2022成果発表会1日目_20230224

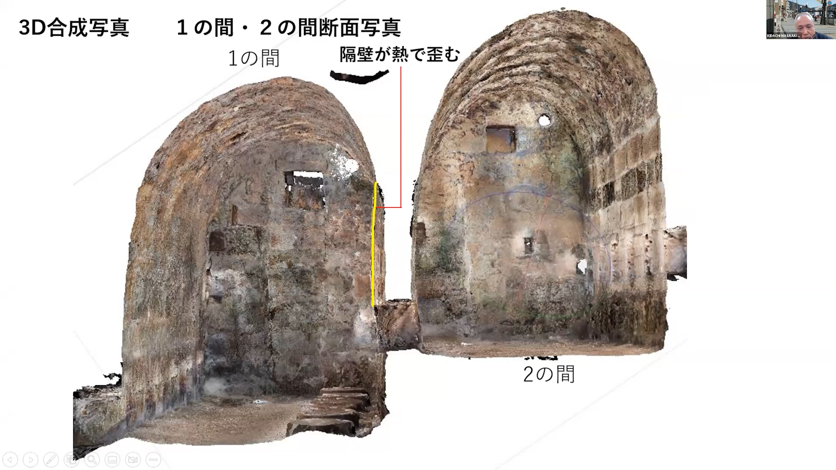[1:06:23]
メタシャイプでこういった合成図を作っていくと非常に精密な図になってきます断面図も自由自在にどこででも切れるという風になって非常に便利になりましたちょっとここでは分かりにくいですがこれ実は歪んでてこれがグーッと熱で歪んでだんだんダメになっていく様子を表してくれていますこういった写真も引きがありませんので撮れるものではないんですがオールソー画像で撮れて詳細な観察ができるようになります個別のテクスチャーについては写真の方が
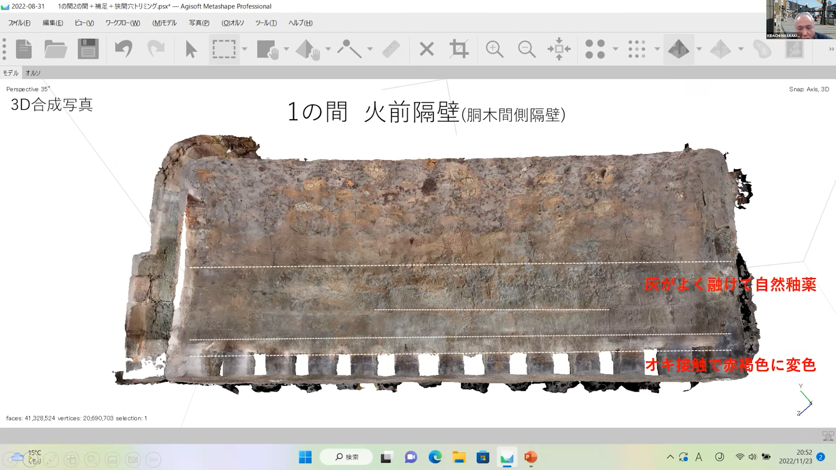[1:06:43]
はるかに綺麗なんですが全体を観察する上ではこういったオールソー画像というのは非常に有効なものになるかなと思いますいちいち説明すると時間がないので
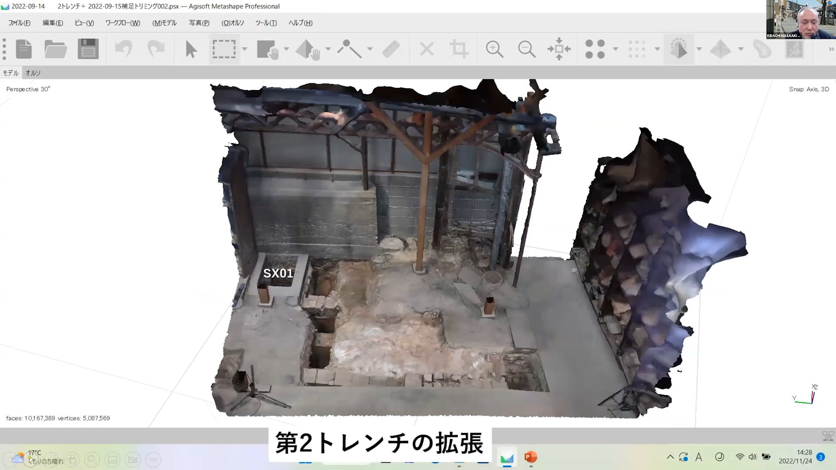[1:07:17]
ールソー画像でやっていきますがすいません
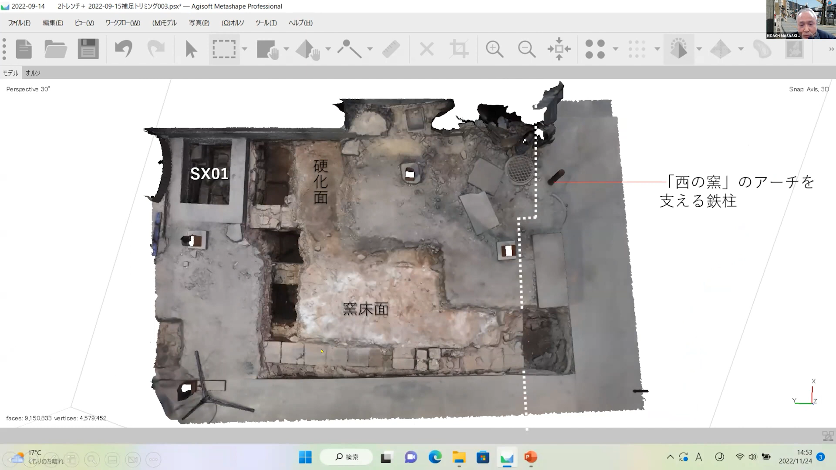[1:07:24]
これもオールソー画像ですので平面図と同じ形になりますがおそらく西の窯の痕跡がこれであろうというふうなことは前の報告でも言ってたんですが今回新たに分かったことというのは実はこれに対してこれちょっと斜めになってしまってたんですねやや曲がっているあれ何でだろうなと思ってていろいろ確認していくとこちら側に下層の方から別の基礎が出てきましてこれがおそらく石炭窯の窯だろうと
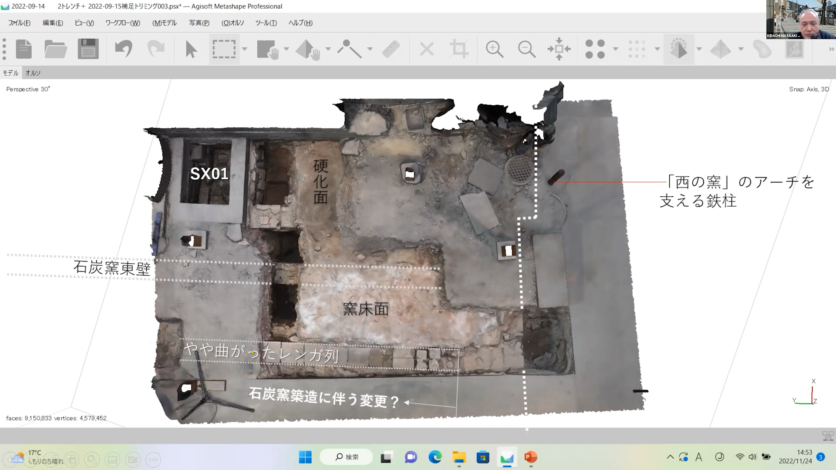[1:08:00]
こっち側については別のトレンチがありましてそこで方向を確認していますそうするとこれとこれが合ってしまうんですねこの部分だけは昔の西の窯なんだけどこの部分については全部ちょっと入れ替えられてるんだなということが分かってきました限定的な調査で柱から60センチ以内を掘るなとかいろんな条件がありましたので非常に不自然な掘り方をしていますけども掘れるところをできるだけ掘
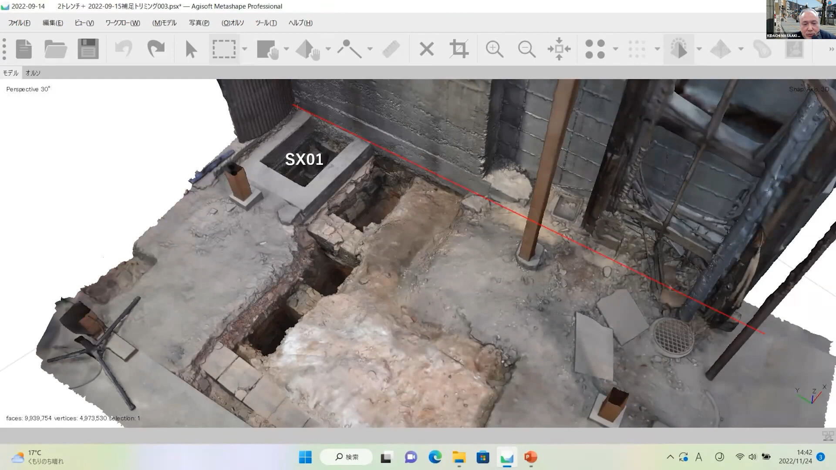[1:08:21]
ったところですこの赤い線と青い線の断面図をちょっと作っていって
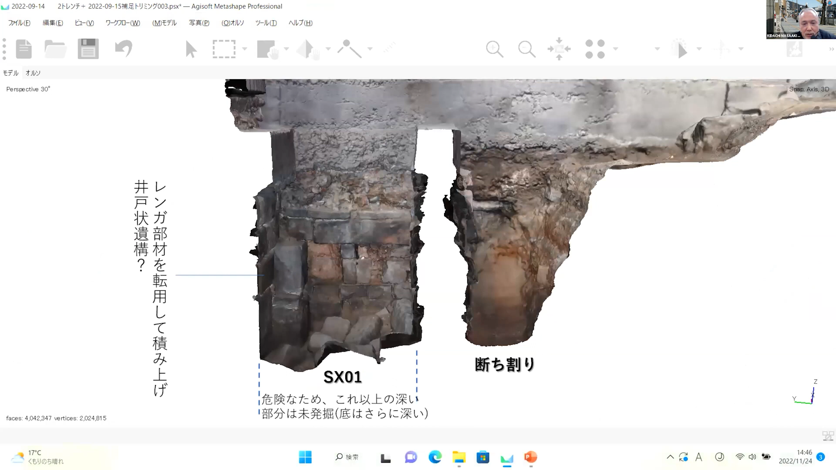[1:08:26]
移行の状況を確認します手作業で図面を撮るという伝
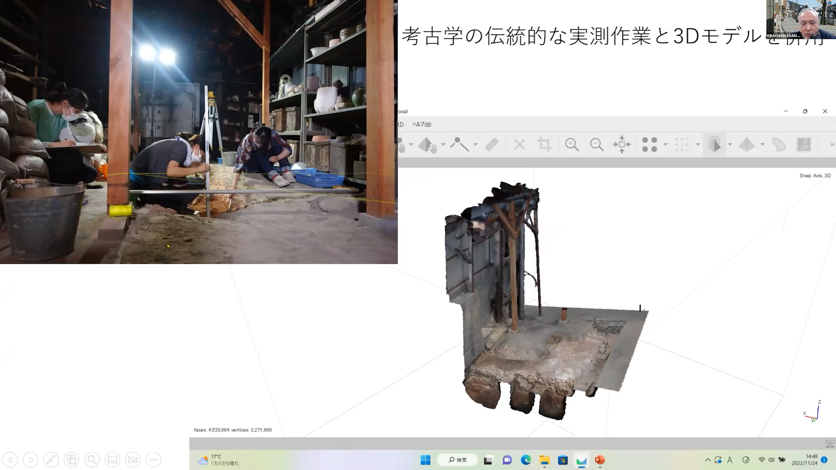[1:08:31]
統的なこともやりながら断面図を作っていってここで説明しやすくなりますけども一番最初はここに多分西の窯の角液があっただろうこれは途中でここを書いたりもしますけど2番目ここちょっとこれでは見にくいですがこの下層は非常に黒い層があってどうも一旦石炭窯は作るんだけれども石炭窯をまた埋めて別の石炭窯を作っている可能性が高いですさらに新しい石炭窯が作られて
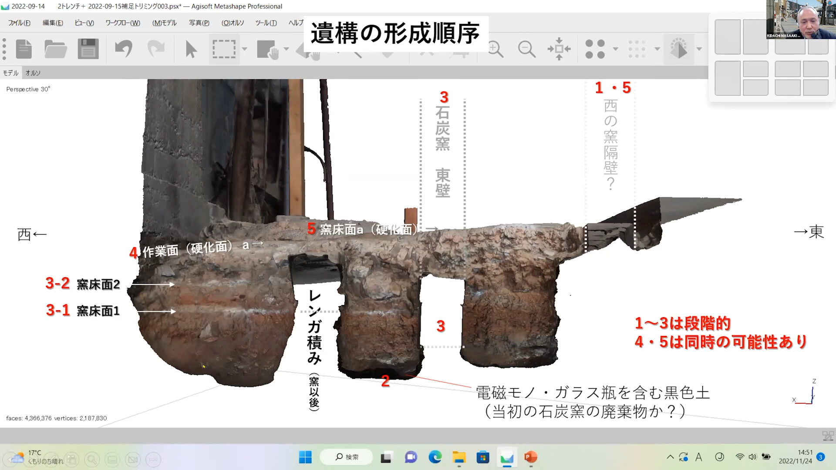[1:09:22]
絡む別の窯が石炭窯の上に西の窯の一部を活用した別の窯が存在したということが分かってきて何度も同じ場所で窯を作られているんだなということが分かって
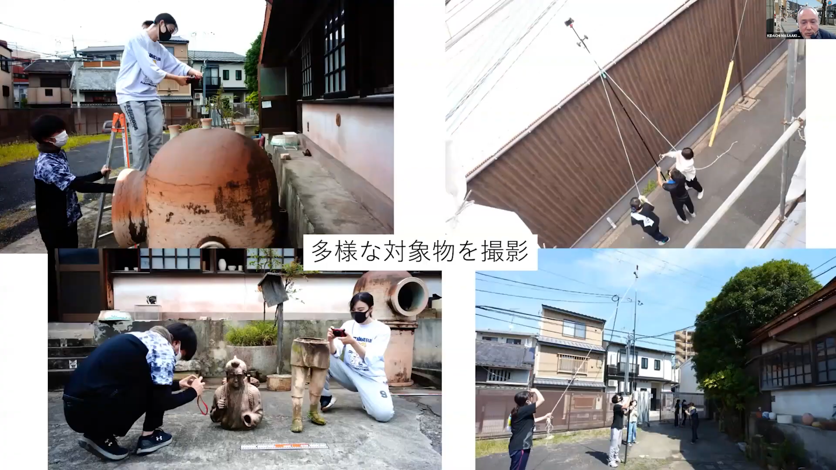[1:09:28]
面白かったところですそれで工房についてはこんな形でいろんなところを撮影して
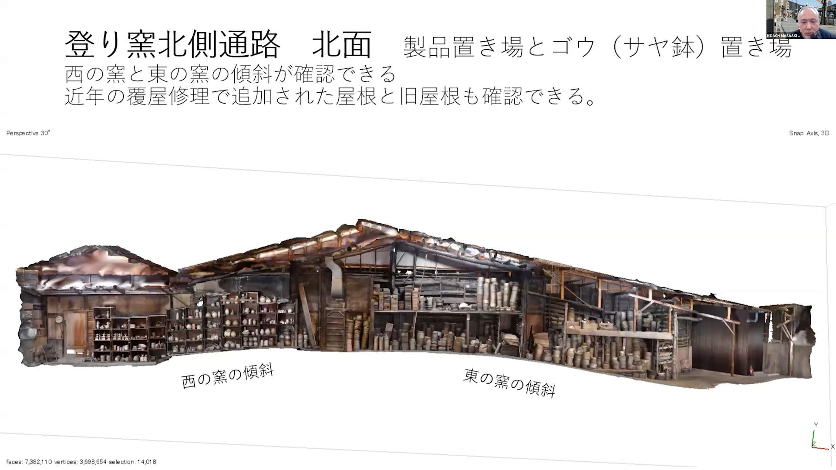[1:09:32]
これまだ部分的にしか作っていなくて屋根が全部くっついていないとか外側からも撮影したのがくっついていないという課題があるんですけれども非常に分かりやすい提示しやすい状況が出てきましたこの傾斜は実は東の窯の傾斜ですこちら側もちょっと傾斜してますがこれは本来の西の窯の傾斜がそのまま残っています西の窯も東の窯も入れる鞘鉢が隣にあって本来ここも鞘鉢済みだったはずなんですけれども
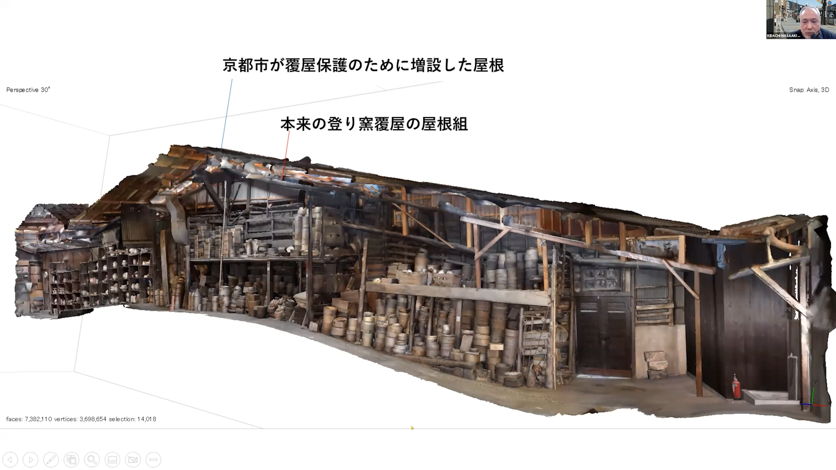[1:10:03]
備えられていただろうということが復元ができますこれについては危険なので傾斜をずいぶん減らしたんですねいっぱいいっぱい天井まで傾斜が簡単に詰まっていた状況で今だいぶ減っている状況です
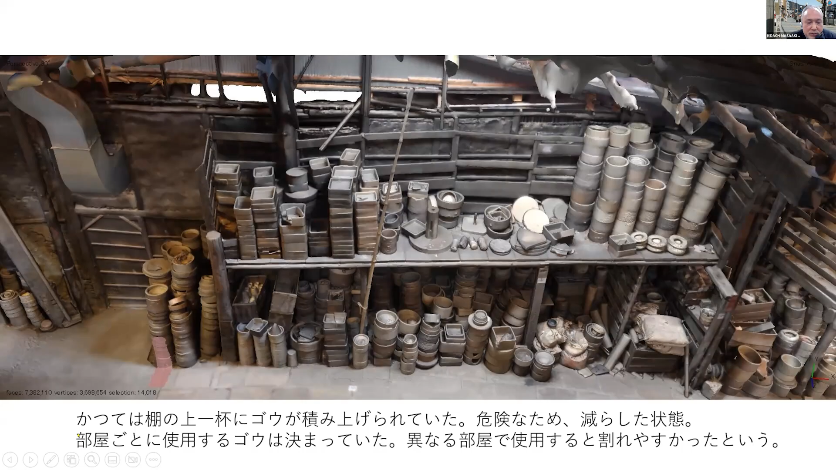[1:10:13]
裏場という作業場の方についても3Dでやりましたがこれ長さが20メートル以上あるところを真横から
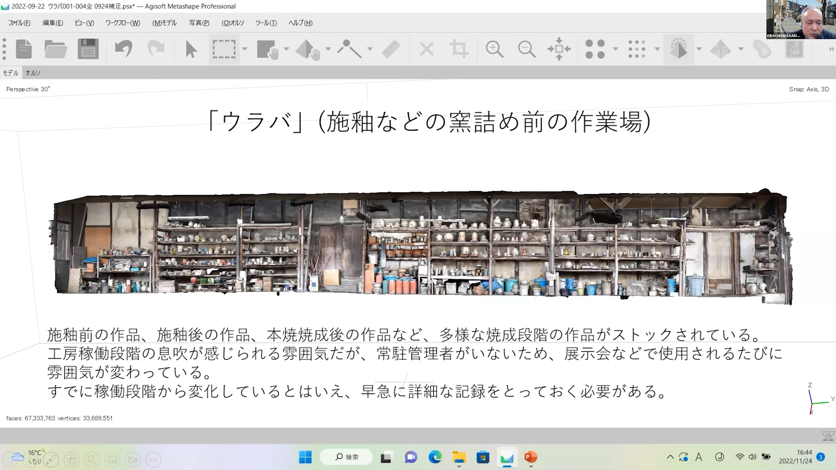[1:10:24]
撮れているということです斜めからもいろんな形で切ってみれるので情報